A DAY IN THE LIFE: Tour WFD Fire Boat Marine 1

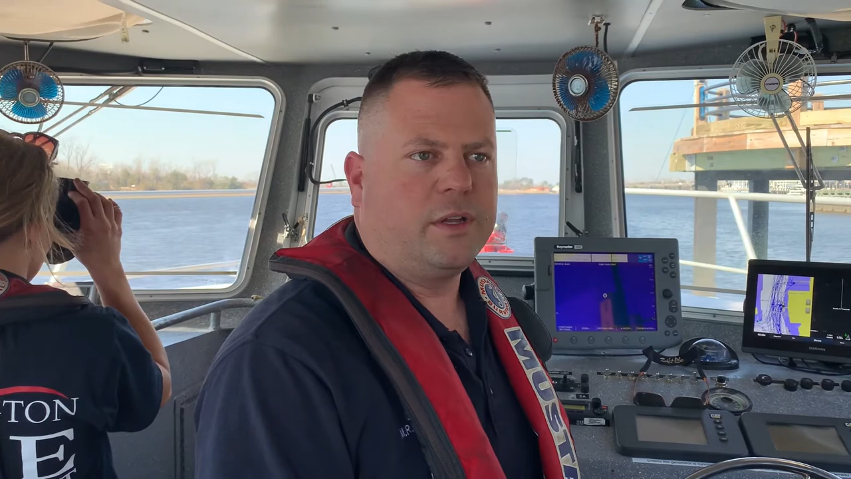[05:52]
move it in and out of tight places and along the river and other areas so it is a really good challenge but at the same time it's extremely rewarding to be out here on the water and work such a beautiful place a lot of really neat electronics up here we have radar
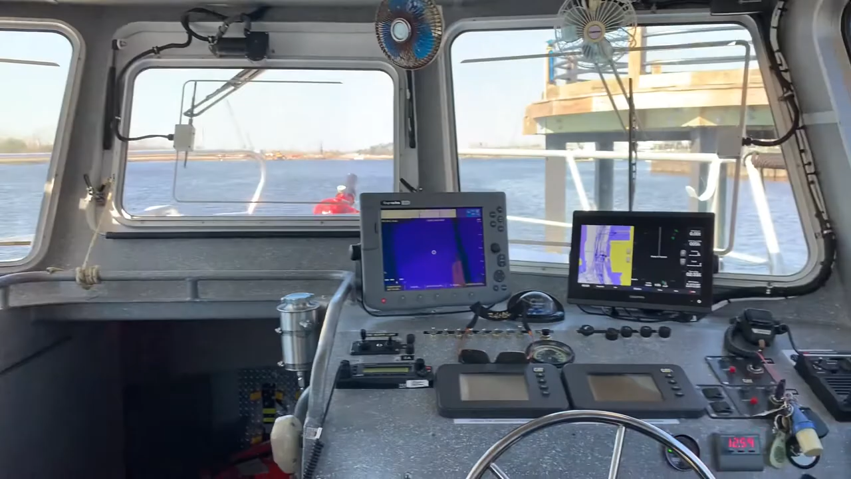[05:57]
chart plotter so it's our GPS and that sort of thing and then a host of other emergency equipment that we'll use it also has night vision and things of that a lot of different lights and and stuff like that
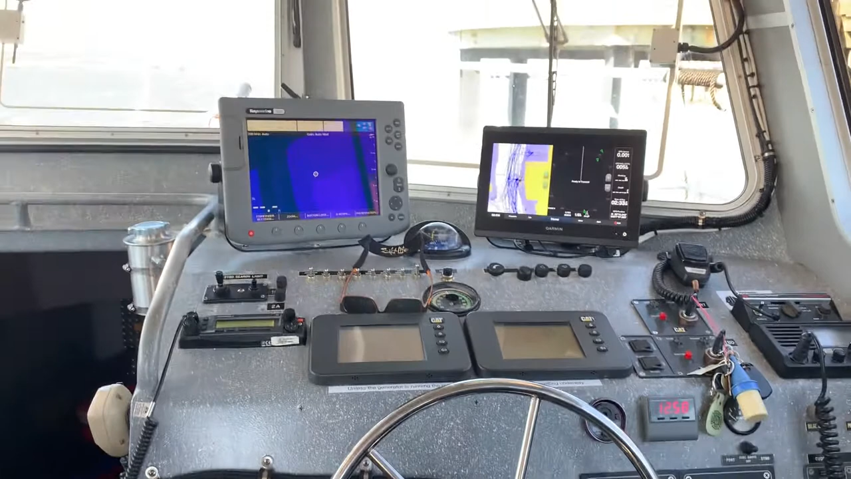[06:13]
that's really about it as far as the operation